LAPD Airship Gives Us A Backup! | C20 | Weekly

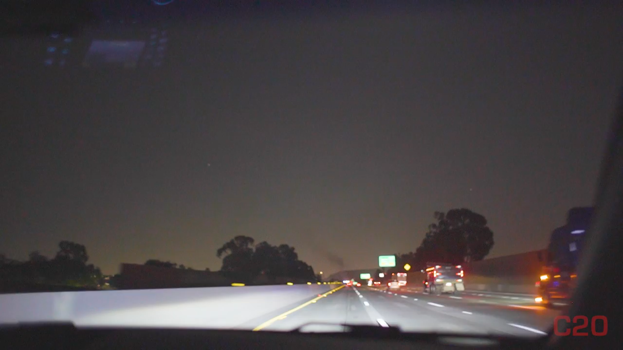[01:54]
I think the car is on fire. We're going to film it from the other side. Hey, I think that car is on fire on this TC, guys, at Greenwood. 455 is going to be going code 6 here momentarily. Holy shit. You see that? Okay, copy. I'm going to be going code 6 here in a second.
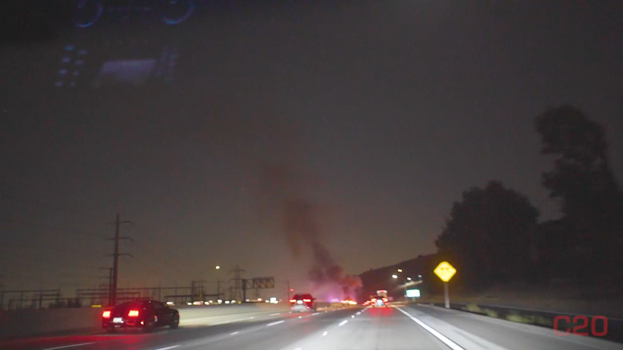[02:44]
I'm going to climb up the hill right here. Oh, perfect spot. Move, move, move. Sorry.
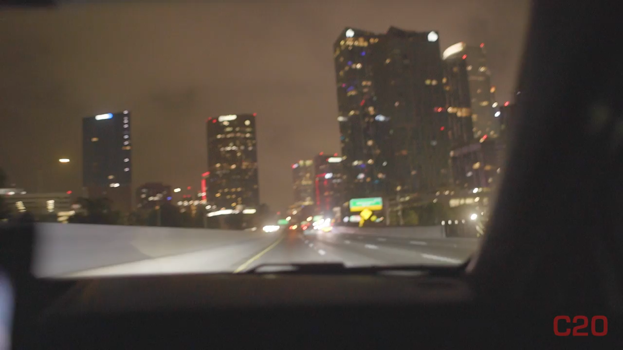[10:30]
If he's circling there, that's usually a sign that there's something going on. So, yeah. Very foggy, actually, kind of weird. Oh, look, there's us. It's a Taurus. Ground Park Unit, ambulance battery, 83 Alvarado, code 2, incident 470, RD 265. You got PTSD just right there. There you go, perfect. Sorry. All right. 4, what are we going to call this at? 401? Oh, 50 miles to empty.
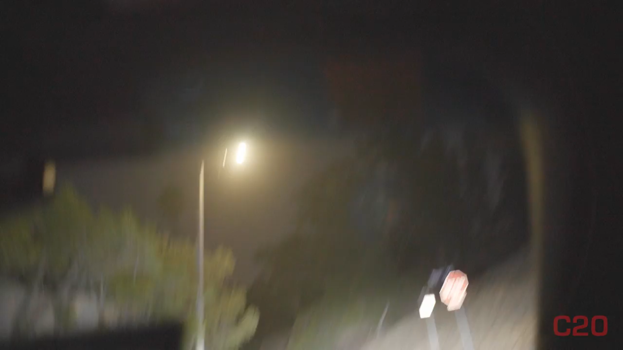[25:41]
come down to Metro for coverage, because
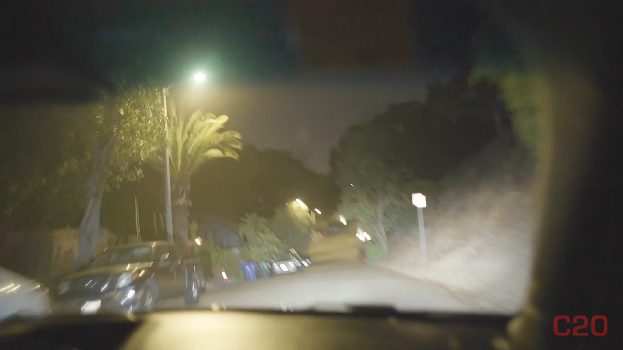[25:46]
this is like up the hill over here. Actually, it might be a little wider than I thought. We shall find out.
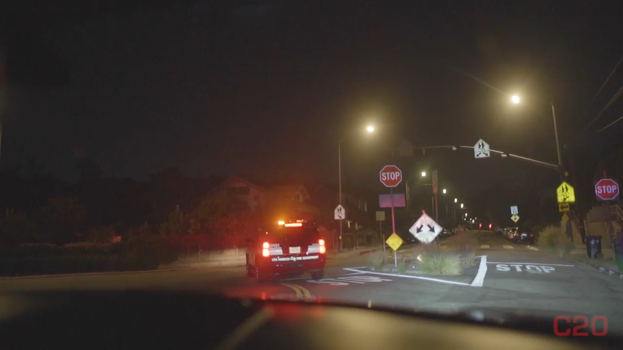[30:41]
Even the battalions, like EMS-1 is like, where do we go?